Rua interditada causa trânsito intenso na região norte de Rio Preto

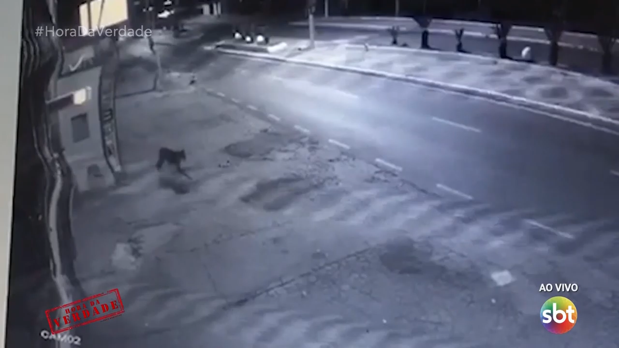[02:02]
olha lá gente, a onça, seria essa,
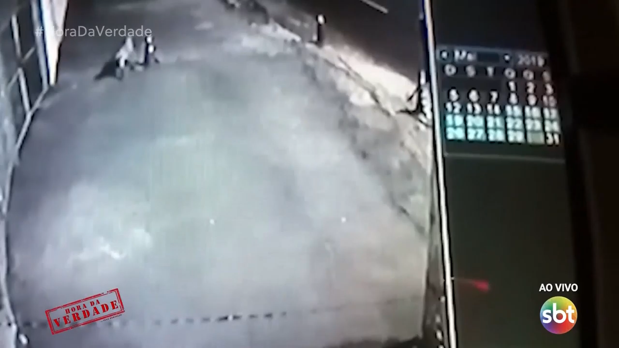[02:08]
olha que onça linda, é das pardas.